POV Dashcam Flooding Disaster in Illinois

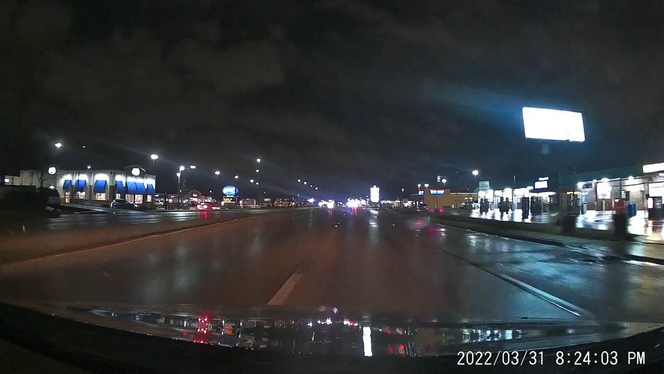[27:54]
Now they really got the emergency vehicles out. It was like more than it was before, right? Yeah. We kind of got there pretty quick. Thanks to Kay. She really told us what's what. And yeah, they're not going to let us pass this, but we can turn. I'm going to actually turn into this parking lot. Dolly.